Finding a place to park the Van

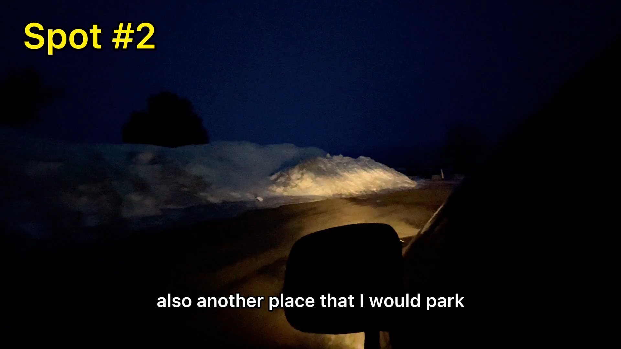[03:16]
see there's smoke coming out of the church also another place that I would park if I